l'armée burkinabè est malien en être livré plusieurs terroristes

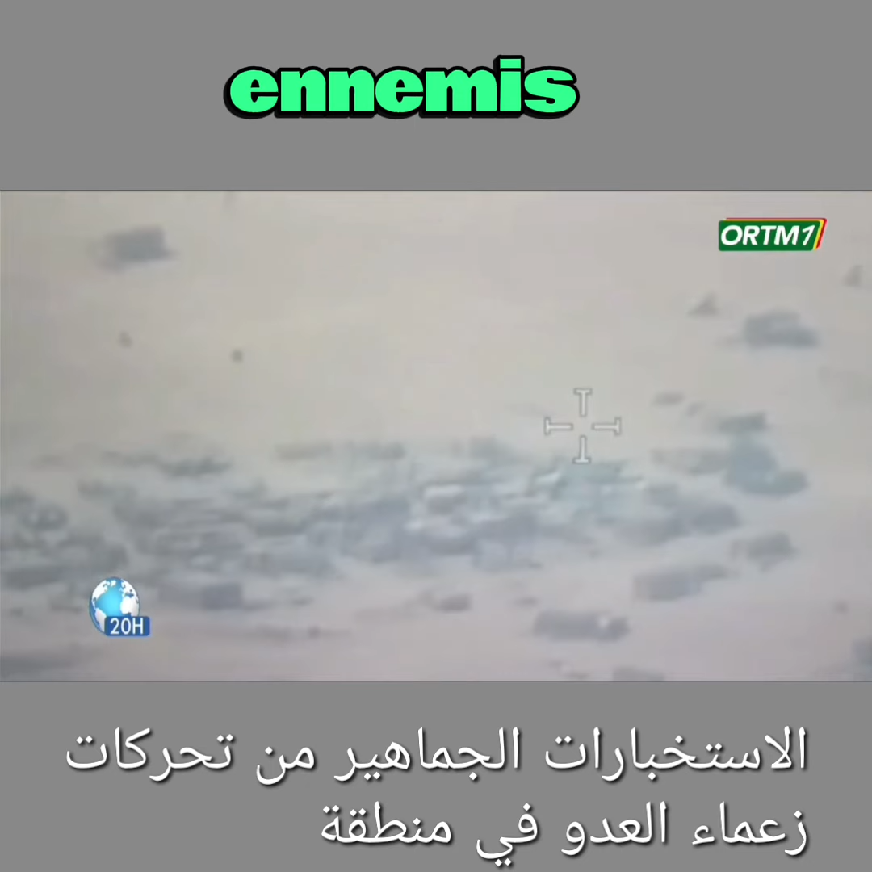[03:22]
dans la zone des trois frontières au sud-est de la localité de Tissit, dans le gouvernement malien.
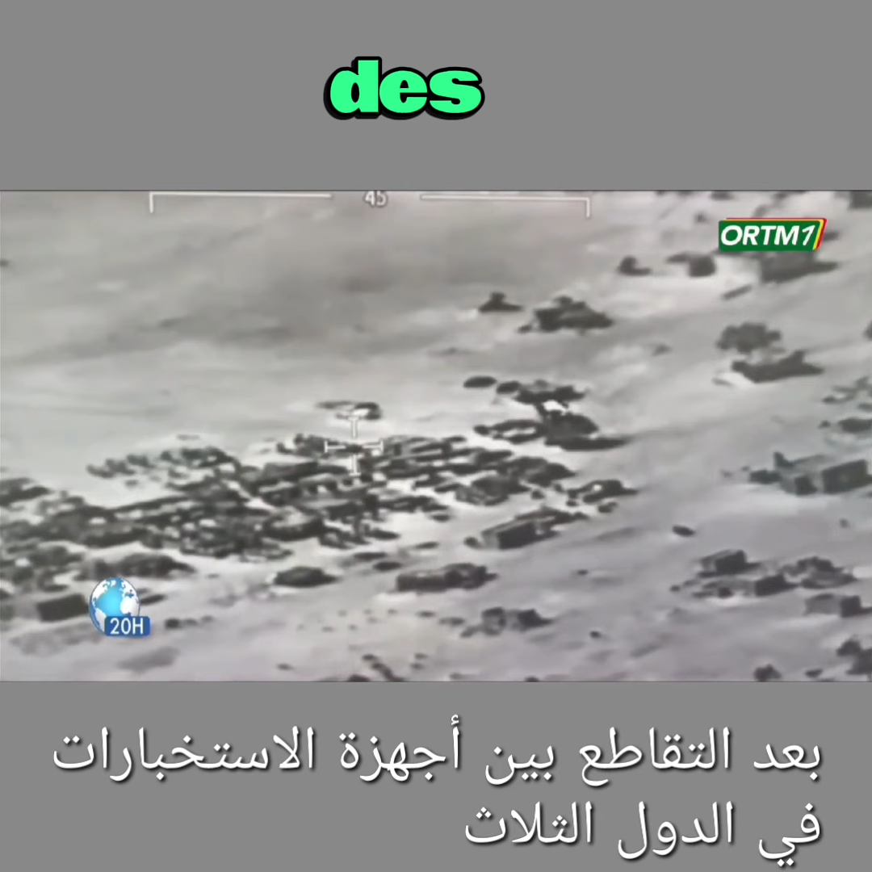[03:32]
Après recoupement entre les services de renseignement des trois pays de l'AIS, les informations disponibles faisaient état d'une bande de criminels qui s'étaient donné rendez-vous dans une zone précise.
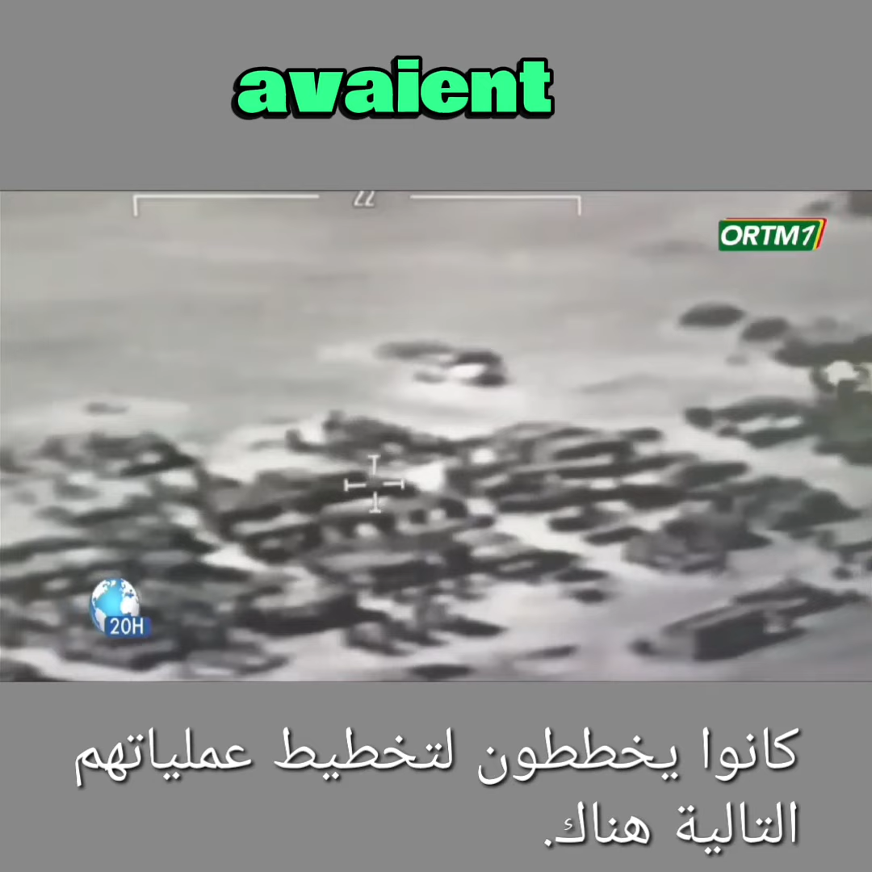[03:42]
Ils avaient prévu d'y planifier la suite de leur opération. À peine arrivé dans la zone, le vecteur aérien des FAMA repère un véhicule de type Land Cruiser correspondant au signalement.
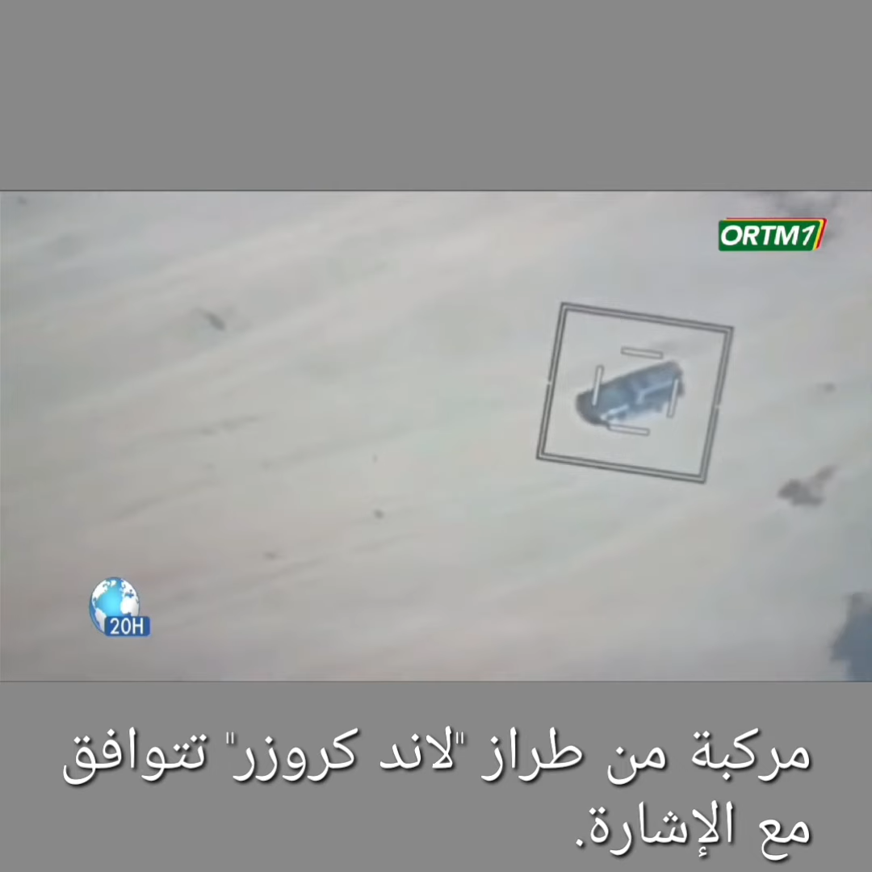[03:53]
Alors commence une longue et patiente
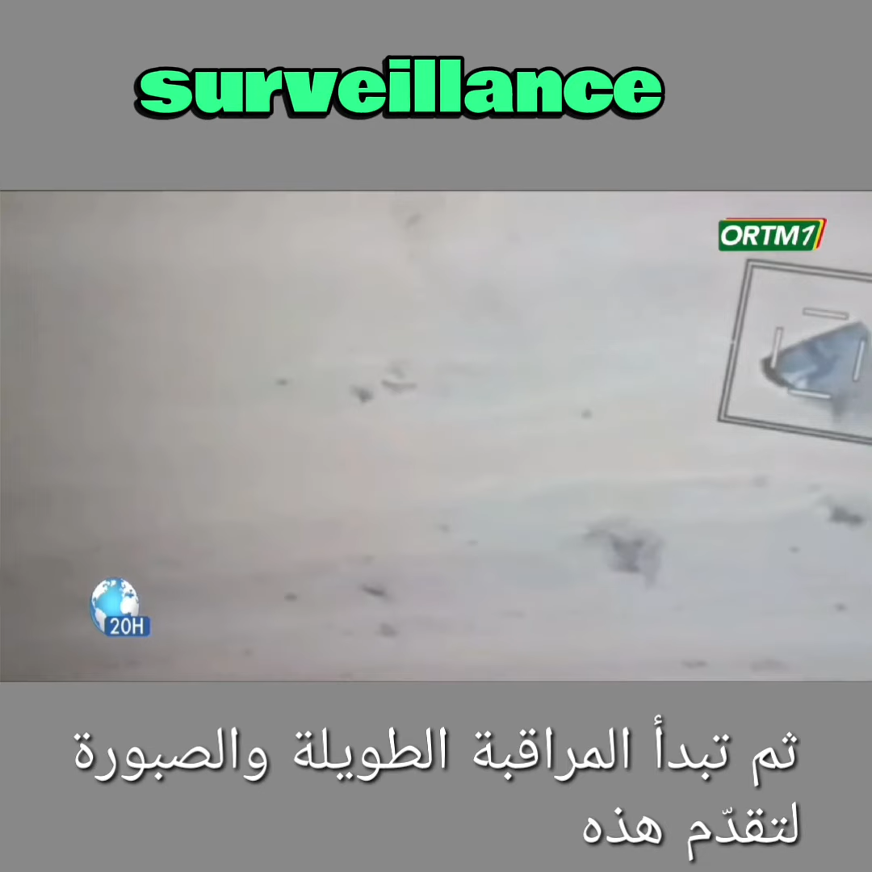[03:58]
surveillance de la progression de ce véhicule qui s'arrête par endroit, fait demi-tour.
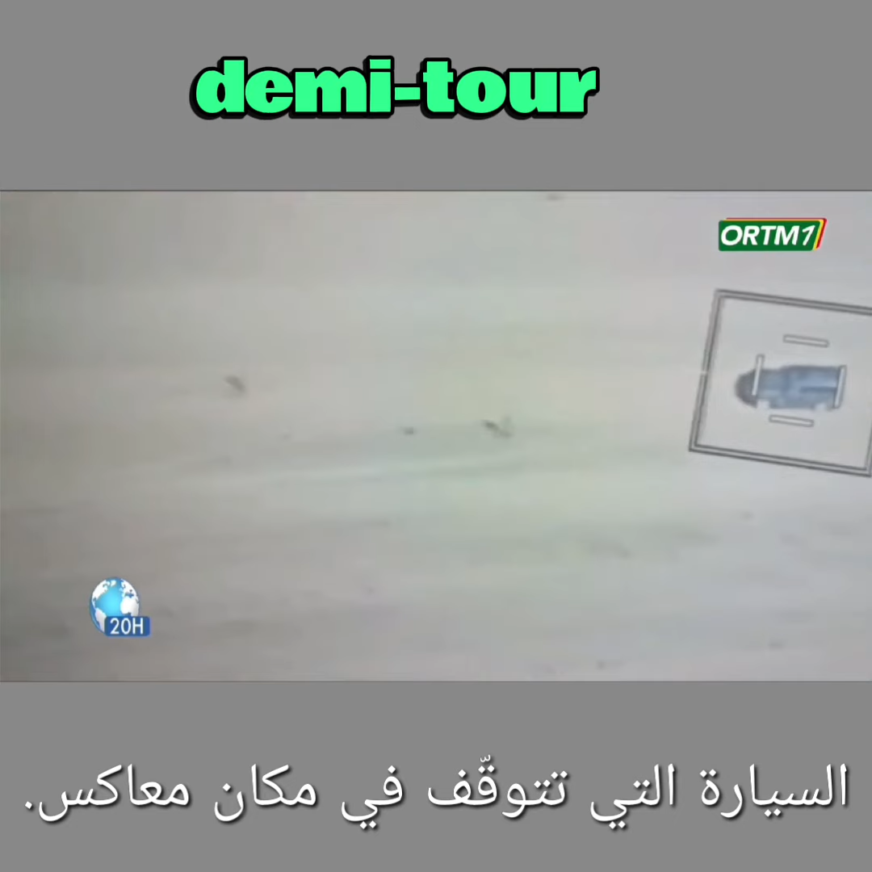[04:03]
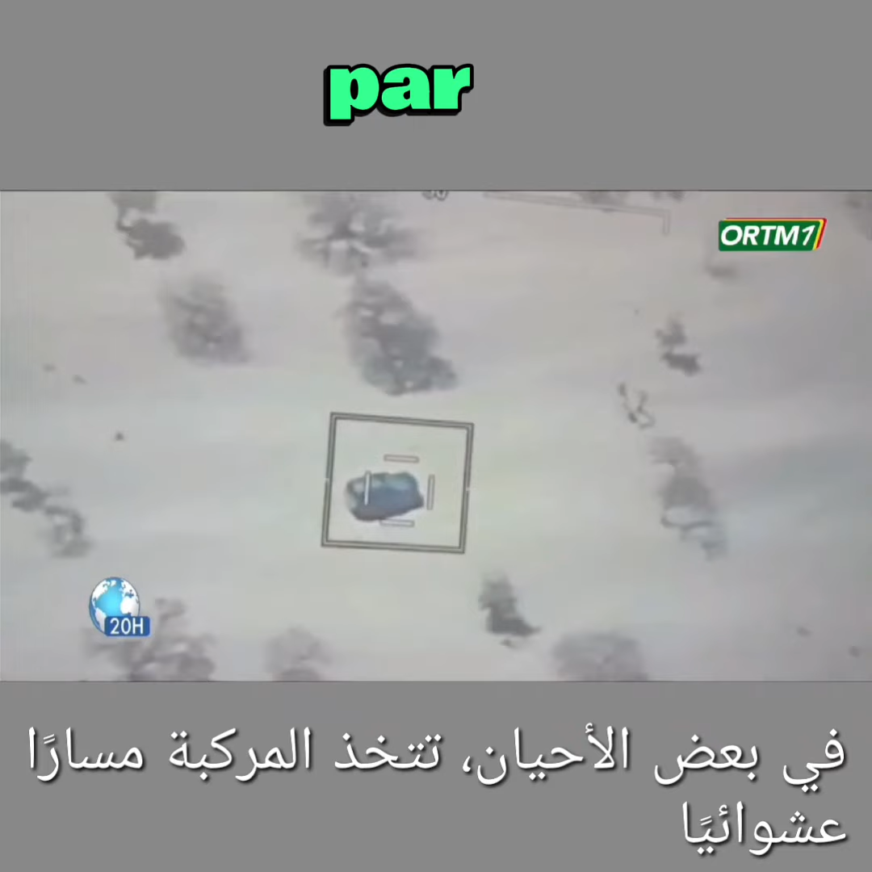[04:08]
Par moment, le véhicule adopte une trajectoire aléatoire et une posture inhabituelle comme pour semer d'éventuels poursuivants.
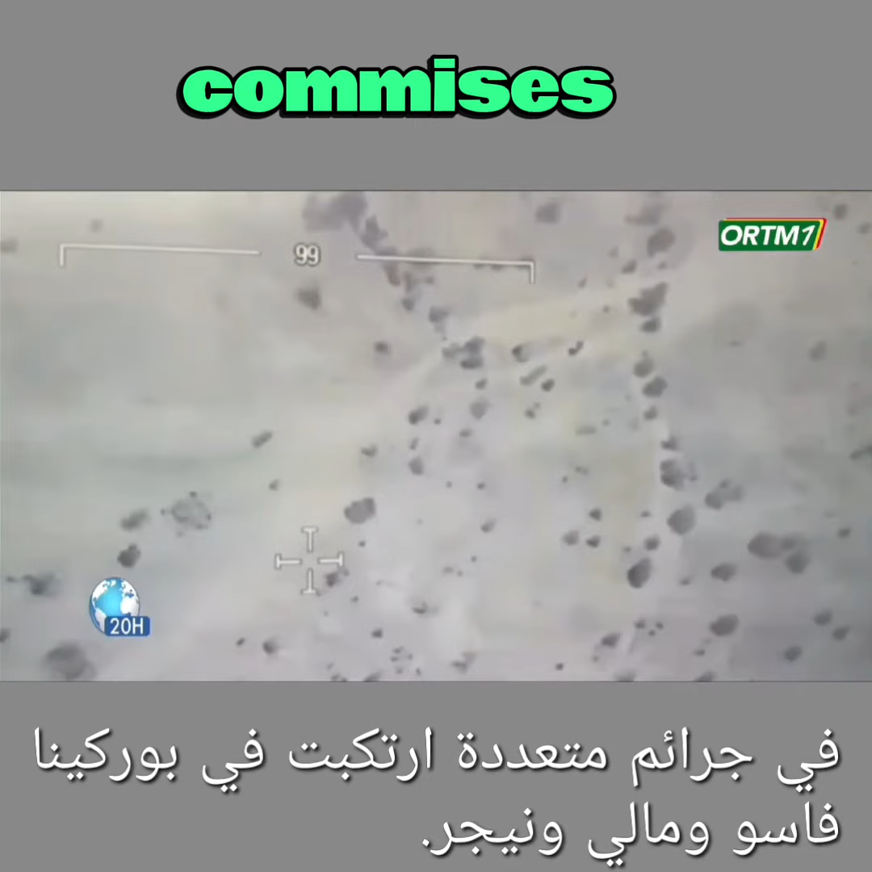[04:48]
territoires du Burkina Faso du Mali et du Niger.
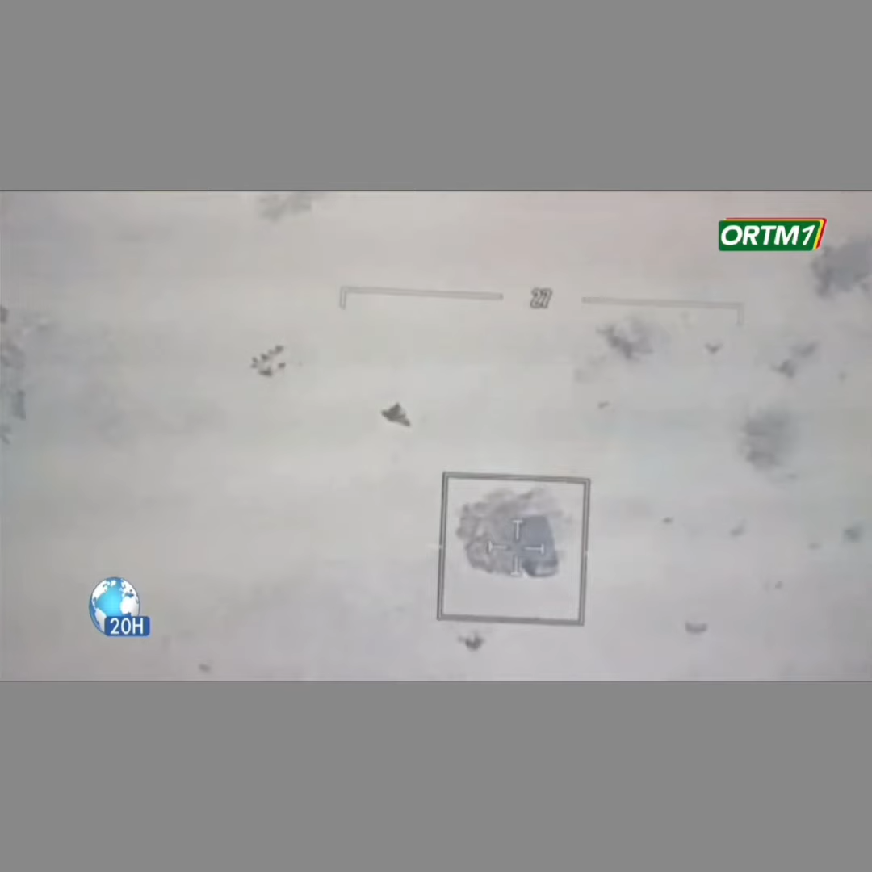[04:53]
Pendant la réunion, des hommes armés font le guet autour du poste de commandement.
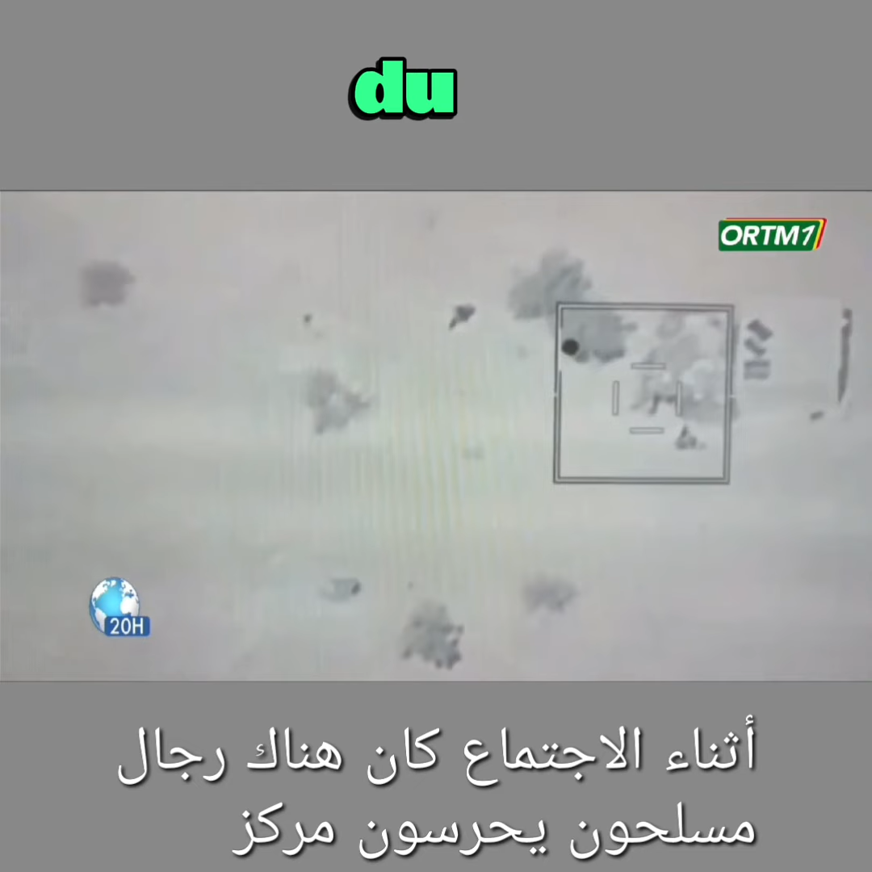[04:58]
Les experts FAMA choisissent le meilleur moment
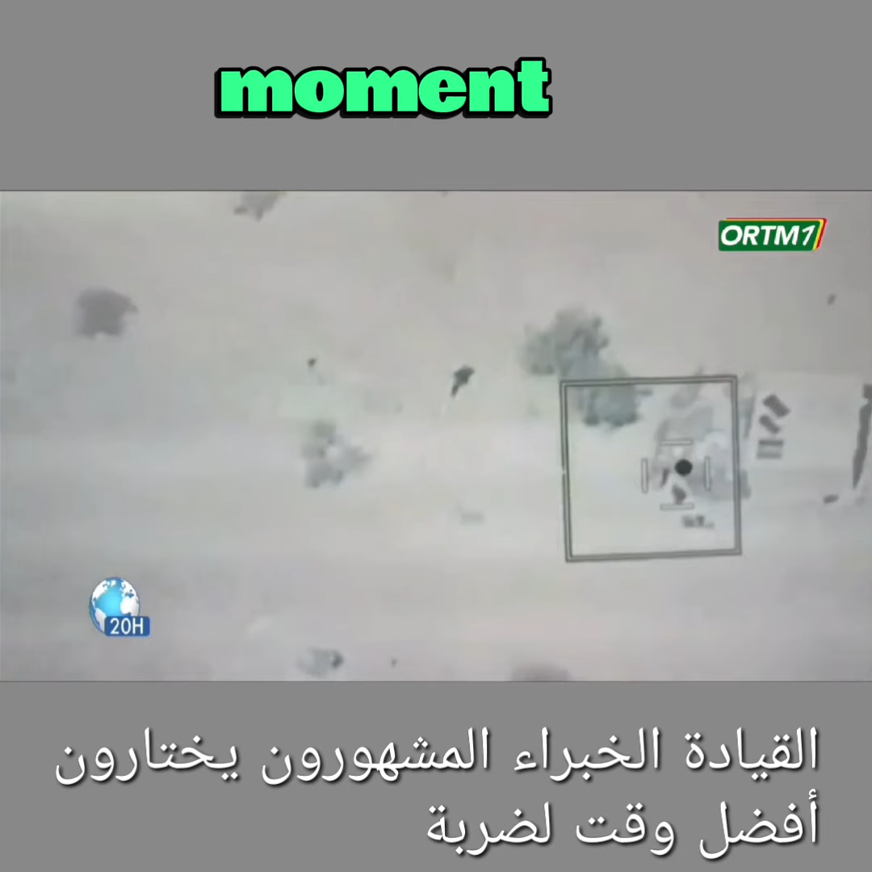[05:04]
pour asséner un coup fatal et couper court à la rencontre entre le diable et ses démons. Une frappe chirurgicale anéantit leur projet maléfique avec un missile judicieusement calibré qui entre jusqu'à l'intérieur de la salle avant d'exploser.